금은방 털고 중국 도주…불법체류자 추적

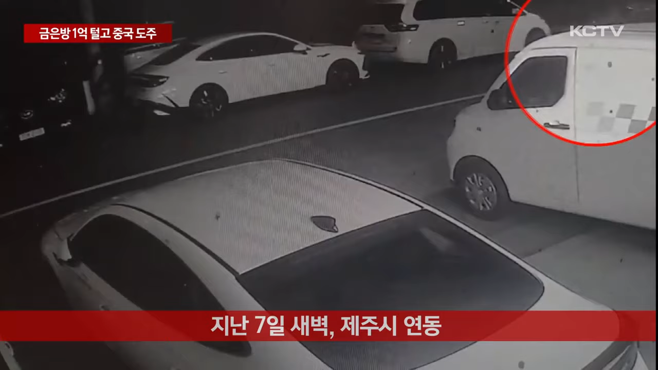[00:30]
잠시 뒤 사설 경비업체 차량이 도로에 서고 곧이어 경찰차가 도착합니다.